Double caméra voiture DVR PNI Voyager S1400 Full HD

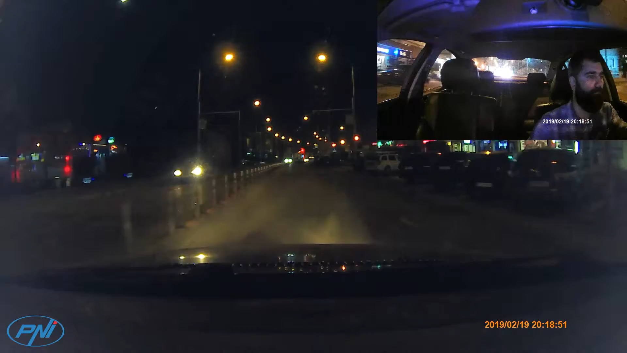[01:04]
PNI Voyager S1400 possède différentes fonctions utiles telles que la détection de mouvement, l'enregistrement en boucle, le mode de vision nocturne et le capteur de collision. D'autres fonctions utiles sont l'écran couleur de 2.7 pouces,